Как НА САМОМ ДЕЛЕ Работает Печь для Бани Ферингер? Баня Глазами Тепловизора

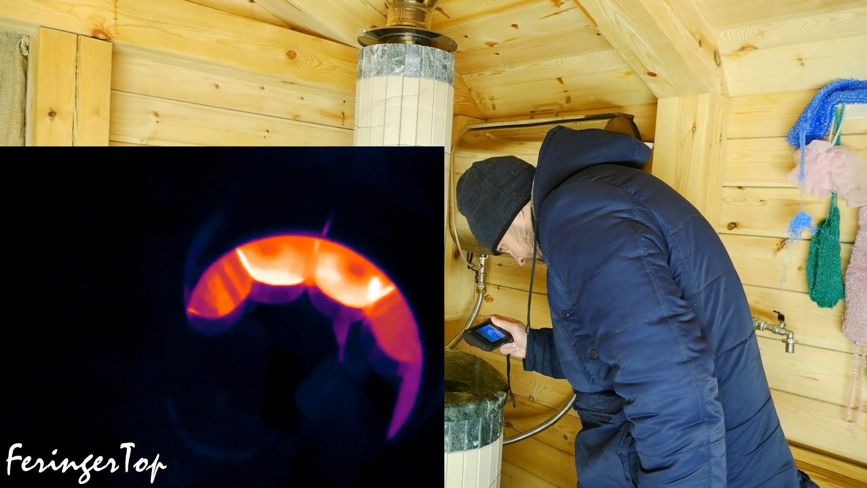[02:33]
Ну тут уже 200 градусов, сам дымоход.
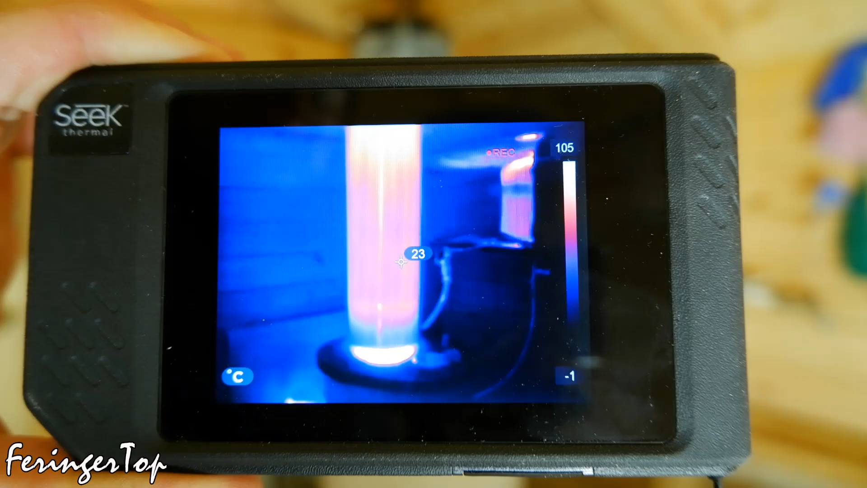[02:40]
On screen: spot 23°C, scale top 105°C, scale bottom -1°C
Тридцать минут сначала.
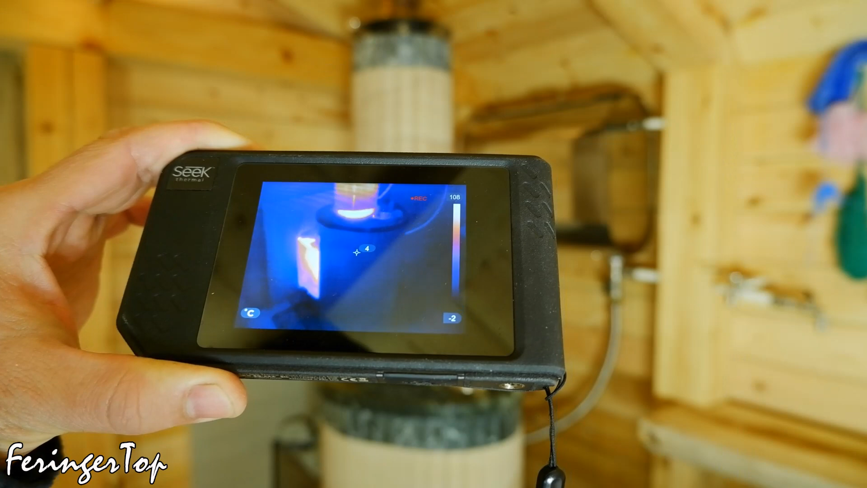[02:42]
On screen: spot 4°C, scale bottom -2°C
Печь нагрелась до шести градусов. Экономайзер уже 30 градусов.
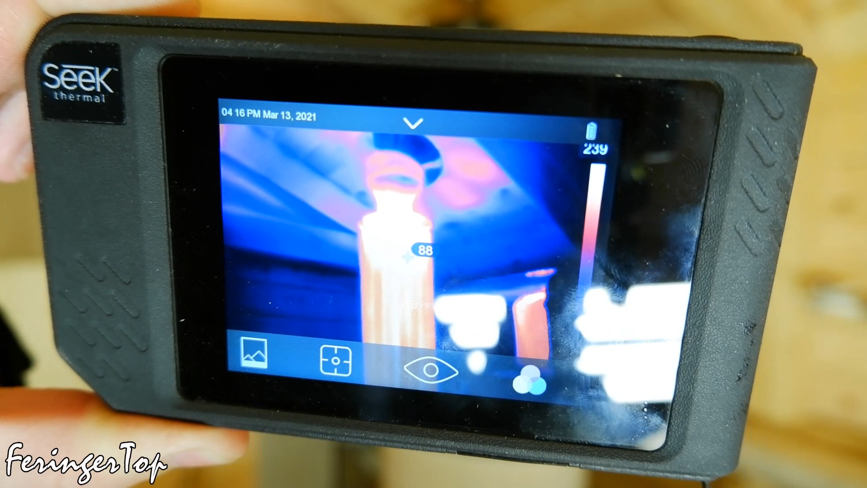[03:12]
Прошел час активной топки, но печь снаружи не нагрелась.
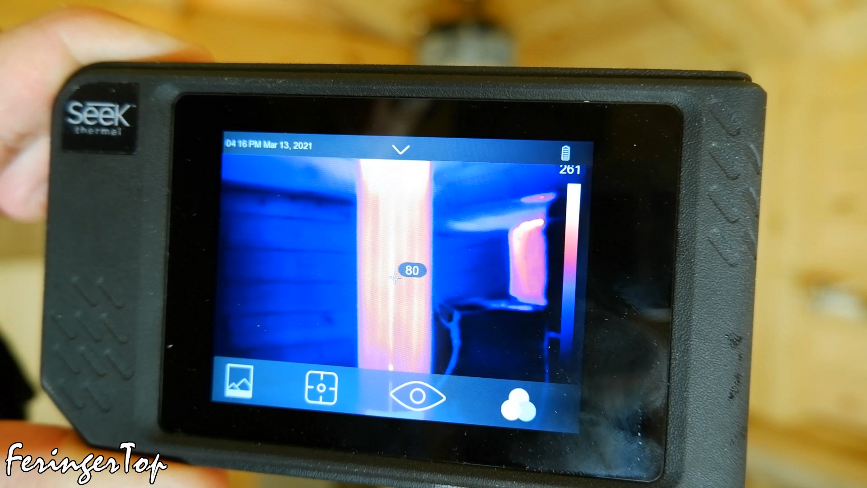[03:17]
И здесь прошу обратить внимание тех, кто рассчитывает на нагрев бани исключительно такой печью, без стартового дымохода.
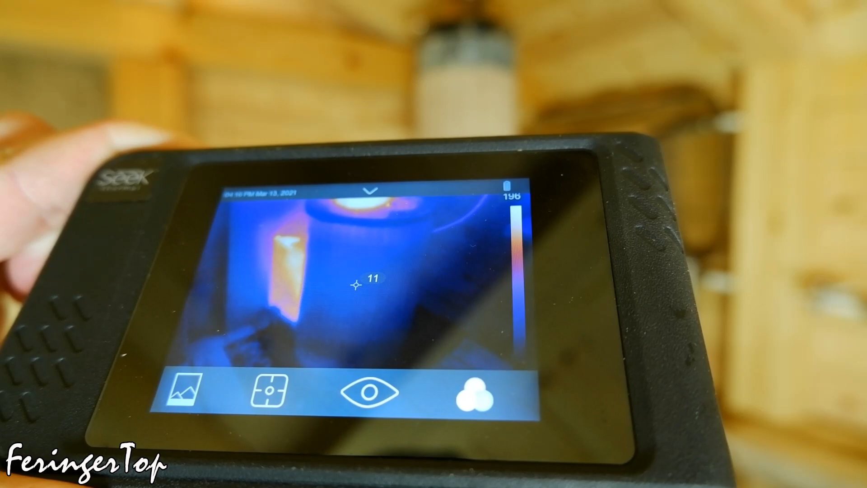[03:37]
которая расположена со всех сторон топки.
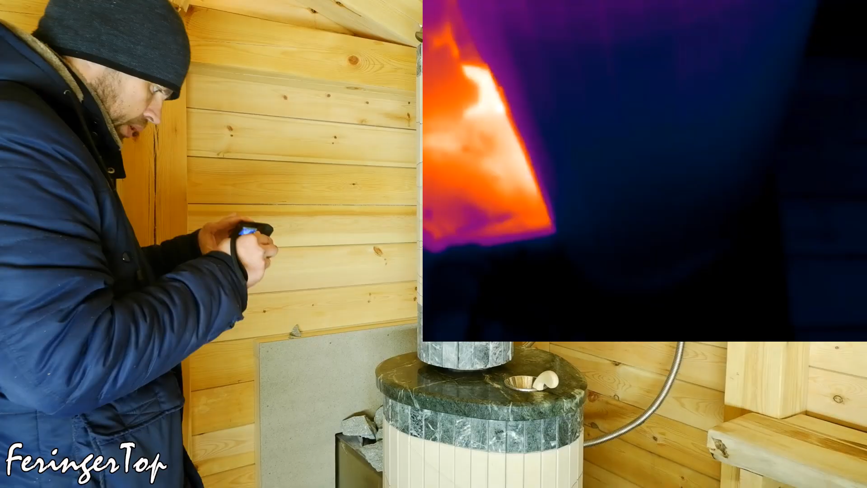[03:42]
Затем она будет греть облицовку. А потом уже пойдем в баню. Экономайзер 80 градусов.
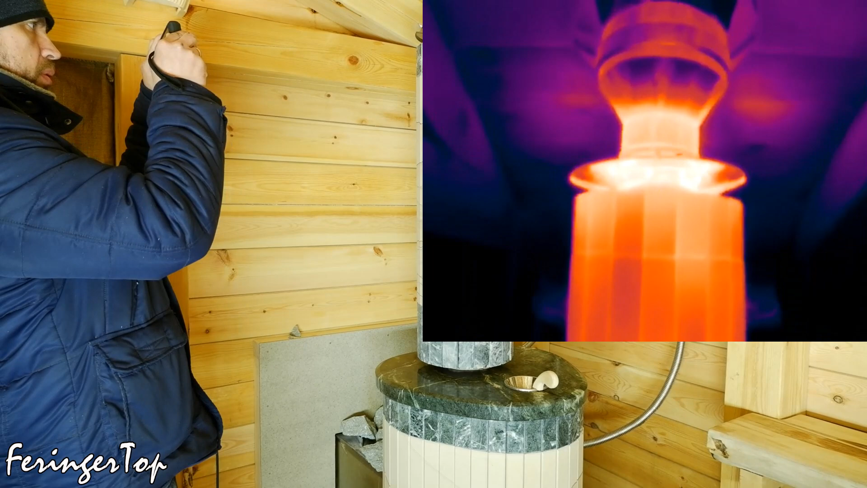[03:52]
Вот экономайзер греет баню. Он отбирает тепло от улетающих в трубу дымовых газов и пускает его на прогрев.
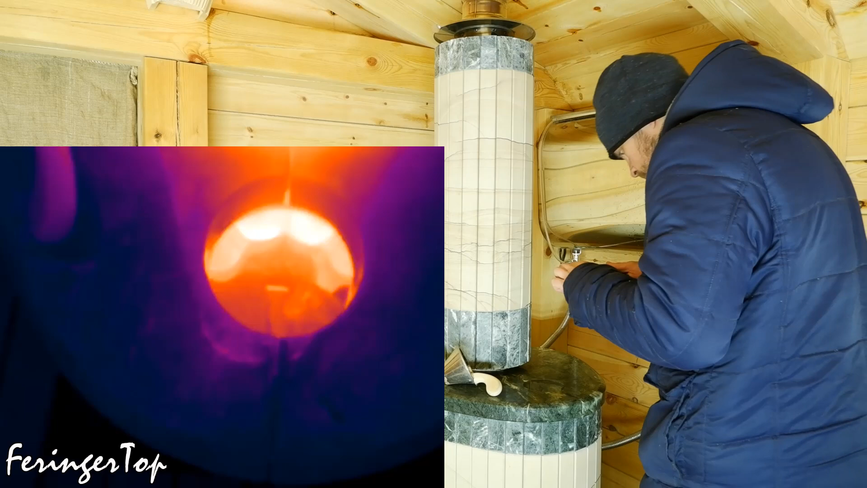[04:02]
Камни в каменке 35 градусов. Камни быстро не греются. Большой массе камня нужно много времени. Я уже проводил отдельные эксперименты, где показывал скорость прогрева камней друг за другом.
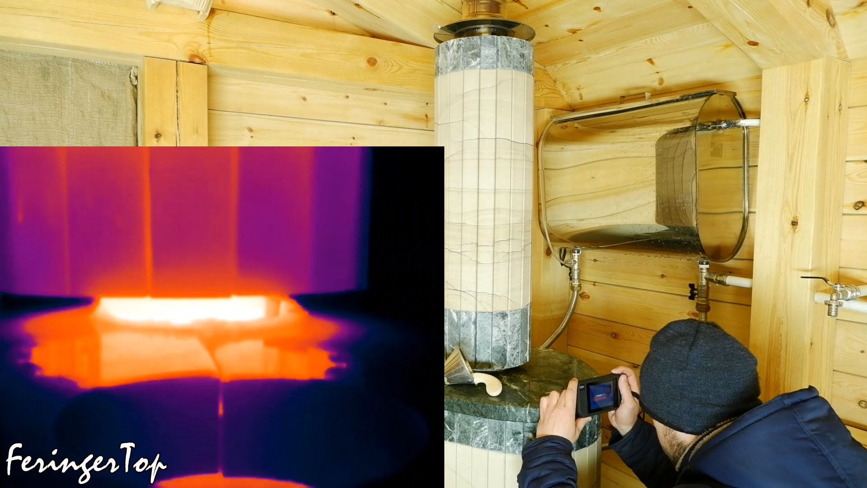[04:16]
Можете посмотреть.
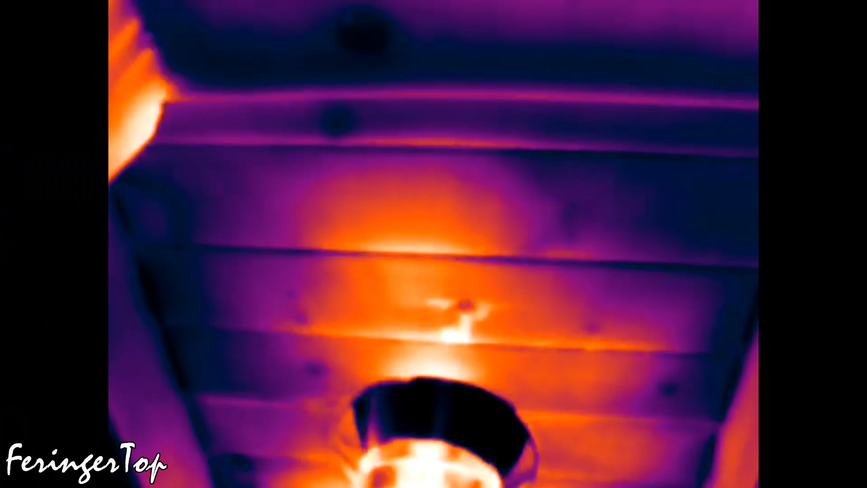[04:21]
Что касается самой бани, она еще холодная.
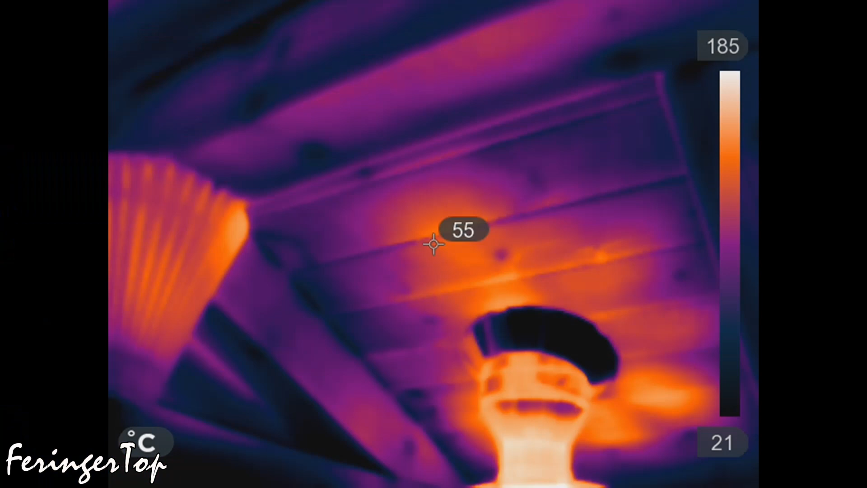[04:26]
On screen: spot 55°C, scale top 185°C, scale bottom 21°C
Есть места вверху, где нагрелось хорошо, но это отдельные части. В общем, еще далеко до прогрева.
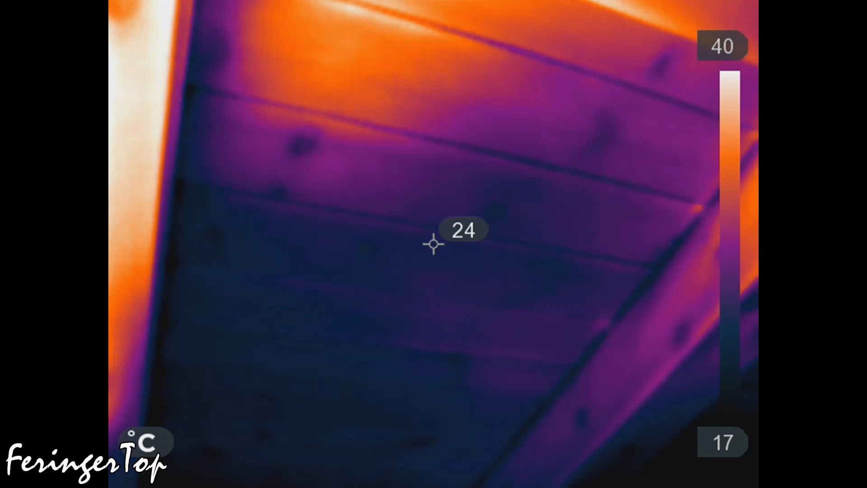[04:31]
On screen: spot 24°C, scale top 40°C, scale bottom 17°C
И это нормально, так как каменка тоже еще далека от прогрева.
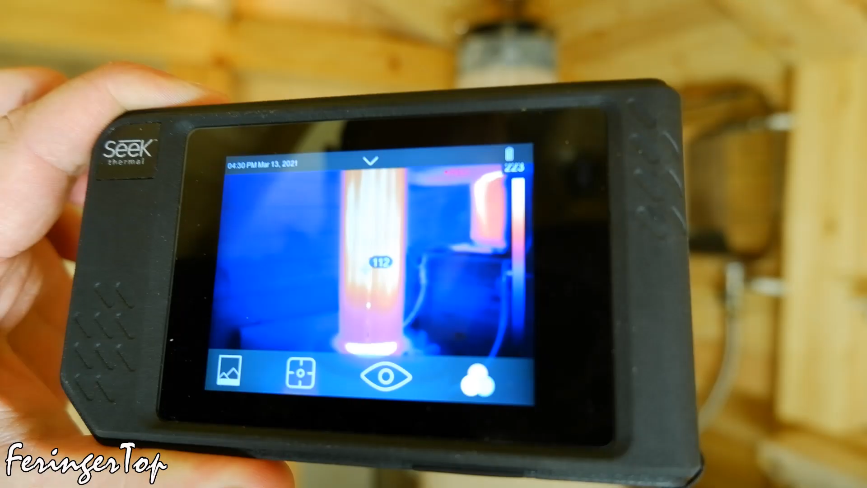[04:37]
1 час 15 минут. Печь 15 градусов.
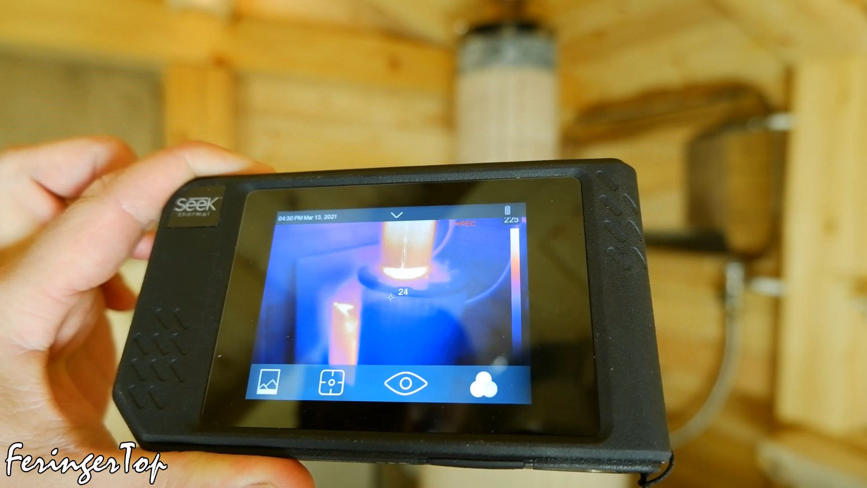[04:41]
Экономайзер 124 градуса. Камни в каменке 60 градусов.